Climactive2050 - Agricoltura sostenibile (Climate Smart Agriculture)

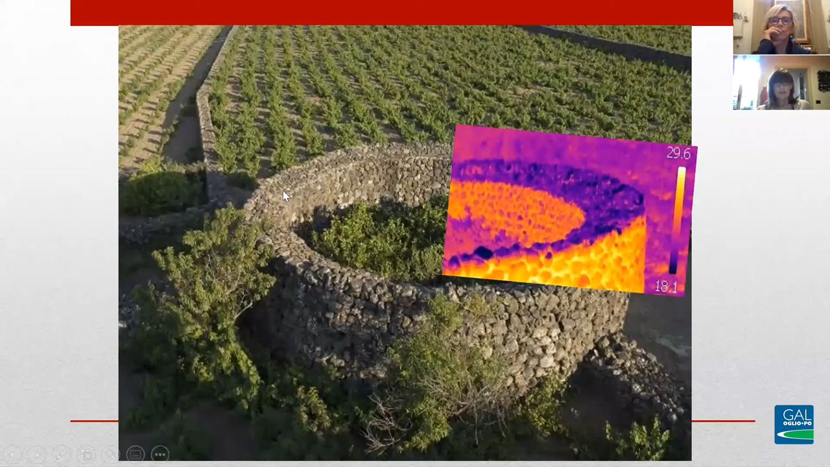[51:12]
praticamente di giorno le pietre esterne si scaldano col sole mentre la parte interna delle pietre rimane più fredda quindi c'è un processo di condensa di umidità e quindi l'acqua che viene dal mare si appoggia scende rimane in sale e scende e permette alla pianta di vivere come se fosse quasi irrigata di notte
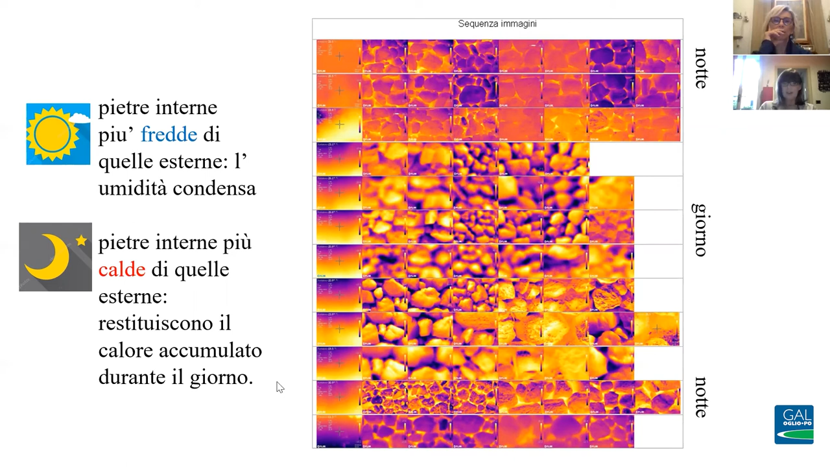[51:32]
invece le pietre interne restano più calde di quelle esterne quindi viene restituito il calore che è accumulato durante il giorno diminuisce l'espulsione termica e la pianta sta bene quindi praticamente quello che abbiamo desunto è che è proprio l'isola